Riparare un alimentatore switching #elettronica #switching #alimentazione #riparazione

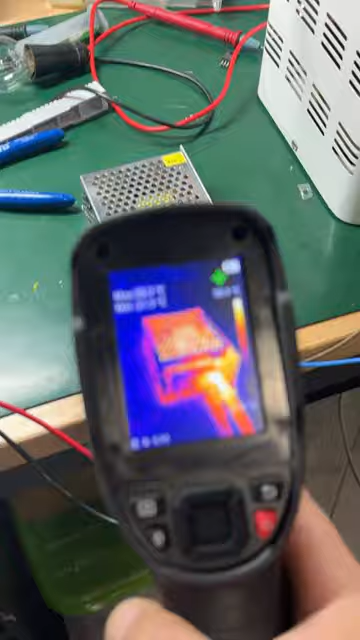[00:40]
una controllatina con la camera termica alle temperature e si può dire il gioco è fatto.